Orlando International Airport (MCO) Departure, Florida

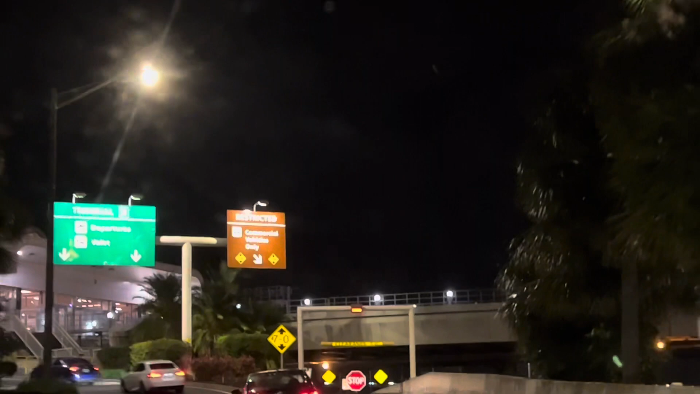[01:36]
See? Follow the car. Yeah, see? That's the departure. There you go. Nice.